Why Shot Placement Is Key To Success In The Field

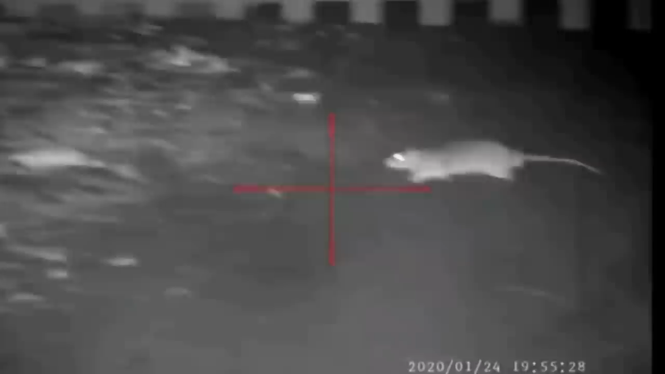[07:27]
of the norwegian brown rat or more commonly known as the brown rat in the uk no
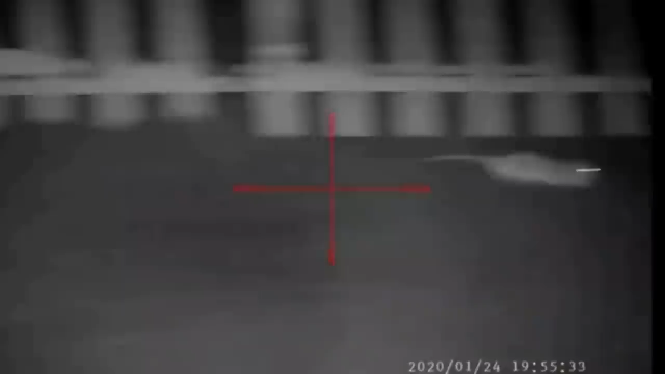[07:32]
matter what your quarry everything deserves a humane clean kill